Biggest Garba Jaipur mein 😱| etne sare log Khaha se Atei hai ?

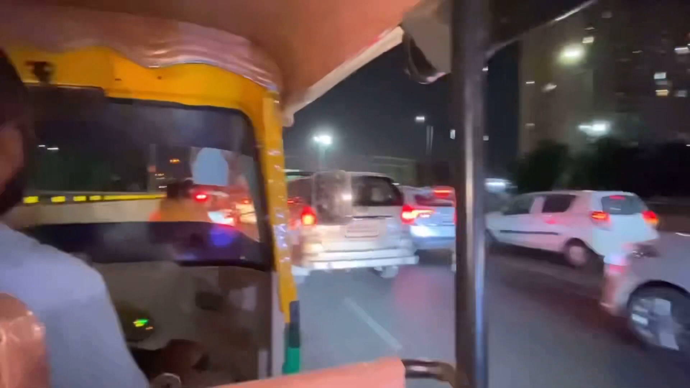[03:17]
कहाँ दिखा दो तो यहाँ पर ट्रैफिक में फंसे हुए हम लोग। और गाइस देख सकते हो आगे भी जा रहे हैं गरबा खेलने के लिए।